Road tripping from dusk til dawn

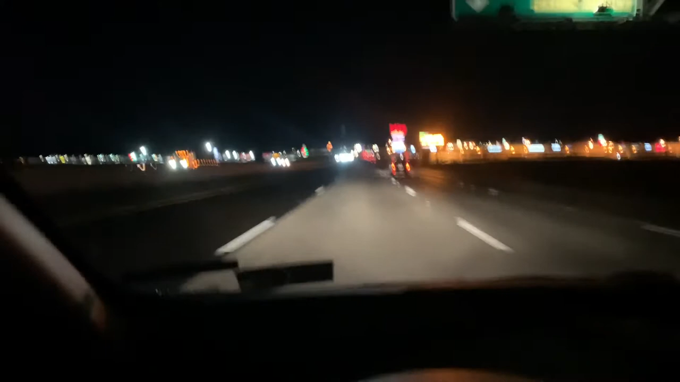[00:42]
so I'm on the 40 i-40 right now took me about a couple hours getting on the 91 the some congestion but it wasn't too bad they got on the 15 15